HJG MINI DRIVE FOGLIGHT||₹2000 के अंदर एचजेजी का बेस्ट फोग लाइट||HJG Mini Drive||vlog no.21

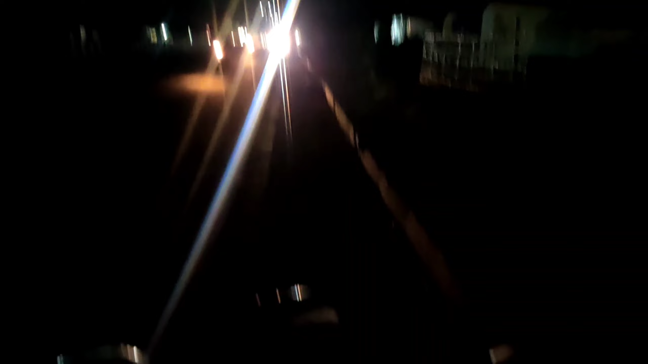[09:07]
तो गाइज एगनेशन अब ओन कर दिया भी हेड लाइट नॉर्मल
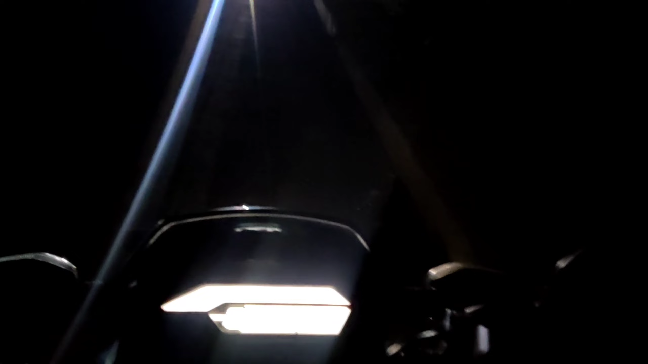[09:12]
लाइट का रोशनी आप देख लीजे यह नॉर्मल लाइट
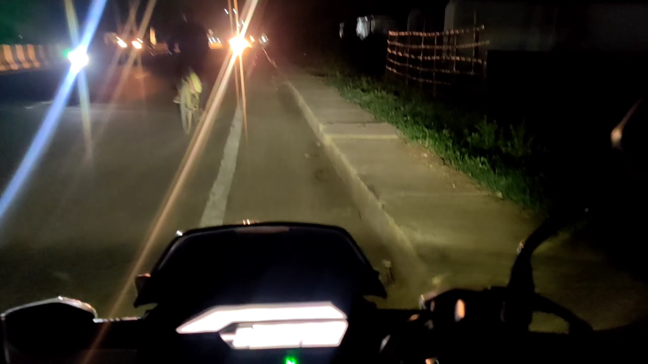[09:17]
इसको आपर में डालो तो यह आता है और इसके साथ